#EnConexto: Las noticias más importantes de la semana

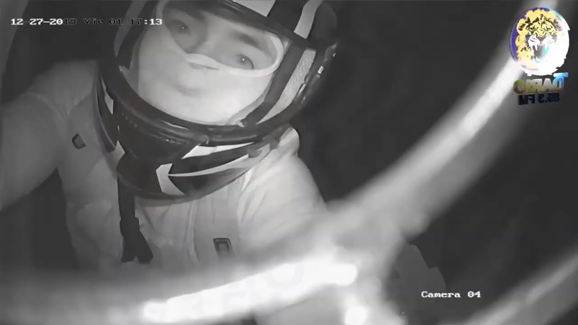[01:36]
Turbas sandinistas destruyen cámaras de seguridad en Radio Darío
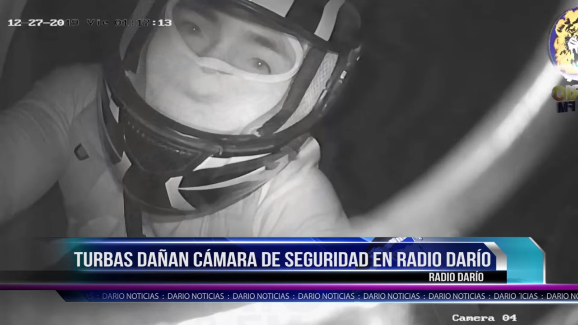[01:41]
Actuando como delincuentes Turbas del Frente Sandinista en la ciudad de León aprovecharon la madrugada de este viernes 27 de diciembre para destruir una
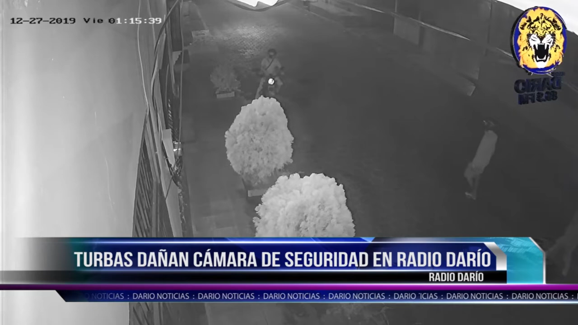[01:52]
cámara del circuito de seguridad en la propiedad donde funciona Radio Darío tras su destrucción el 20 de abril del año 2018